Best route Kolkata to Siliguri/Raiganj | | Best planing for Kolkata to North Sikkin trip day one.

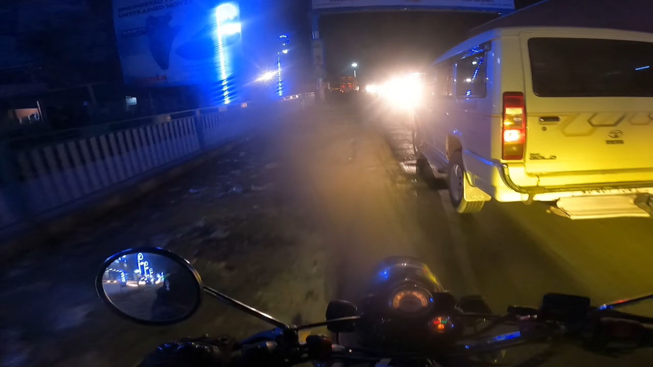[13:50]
The hotel is very beautiful. Yes, this is the E.M. Bypass.